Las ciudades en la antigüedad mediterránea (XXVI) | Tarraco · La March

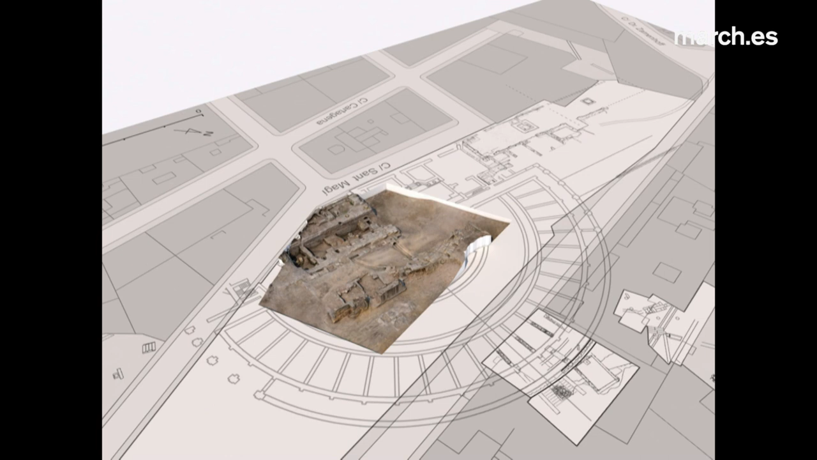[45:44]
puedo hoy mostrarles esta serie de imágenes estos son los restos del teatro